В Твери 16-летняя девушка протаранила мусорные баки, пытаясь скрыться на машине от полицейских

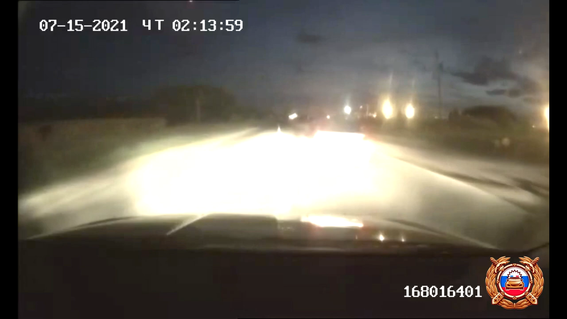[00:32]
На перекрестке улиц Первого вагонников и Хромова водитель Шкоды не справился с управлением и столкнулся с мусорными баками. Водитель был задержан. За рулем Шкоды оказалась 16-летняя девушка-подросток, которая самостоятельно купила себе автомобиль. Она состоит на учете в подразделении по делам несовершеннолетних. Право управления транспортными средствами не имеет. Вместе с ней в автомобиле находилось еще трое – девушка и два юноши. В отношении водителя автоинспектора оформили все необходимые административные материалы, в том числе из-за неостановки на законные требования сотрудников полиции, управления транспортным средством без специального права.